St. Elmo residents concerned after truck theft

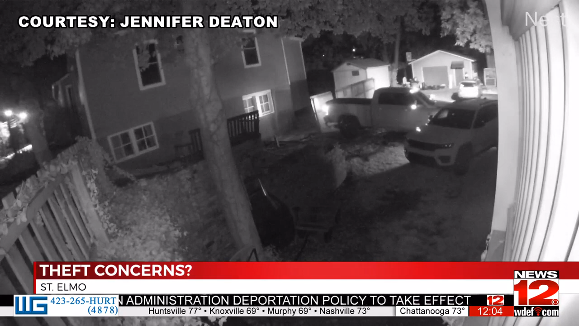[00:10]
According to Community Associations of Historic Saint Elmo, the dramatic video shows her property lit with two individuals trying to stop the person as he attempts to drive the truck off the property.
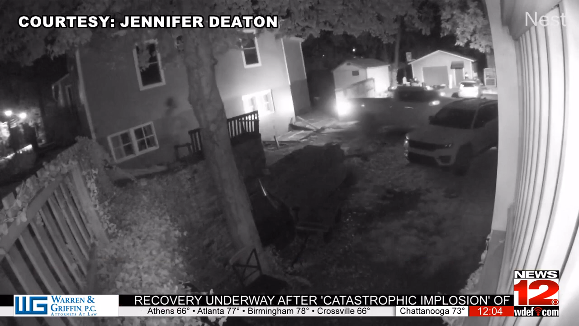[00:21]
Residents are concerned there might be a serious public safety issue in the area. We're gonna have more on this story coming up later today at 5 30.